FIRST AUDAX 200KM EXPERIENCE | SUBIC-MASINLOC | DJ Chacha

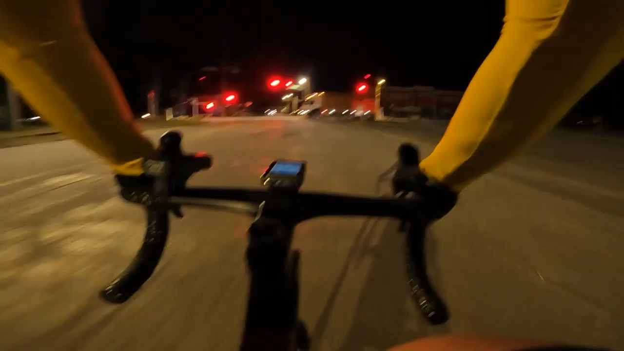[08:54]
Wow, una-una kami. Wala pa pang tao.
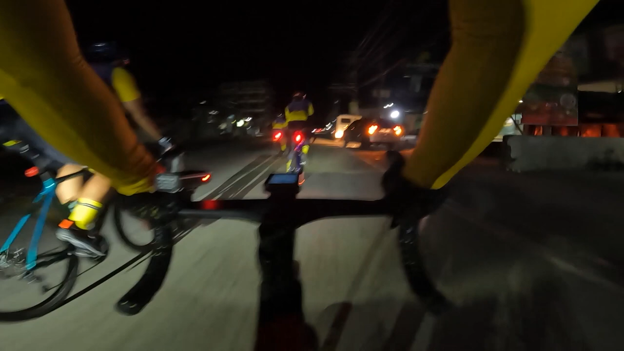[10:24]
40 kilometers, guys. 40 kilometers pa. Tuloy nyo na yan. Morning, morning. Ingat, ride safe. Oh, dito sa area na to, sobrang daming lubak.
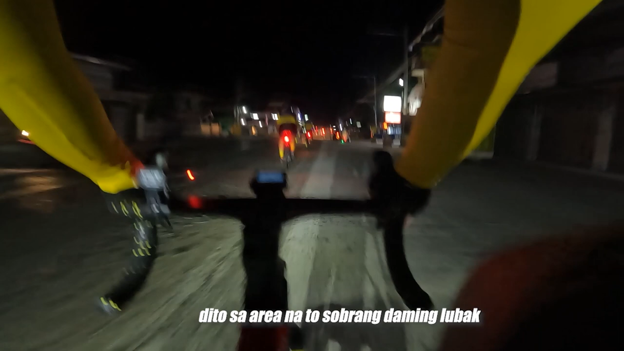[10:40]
Nakaka 24 kilometers na kami. Nika, 24 na, no? 25. Oh, 25 na. Kasi na-post ko yung sa akin.
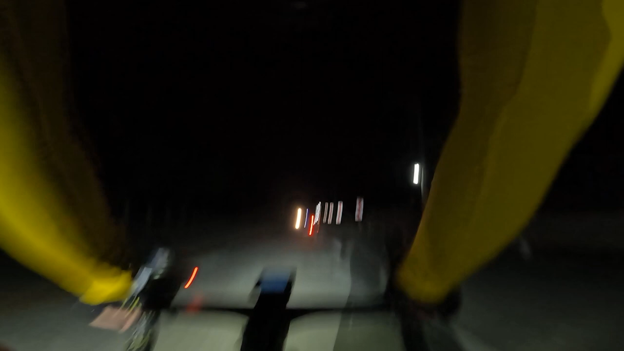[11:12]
Hindi ko po alam kung anong pangalan ng tulay. Basta malapit na tayo mag 30 kilometers.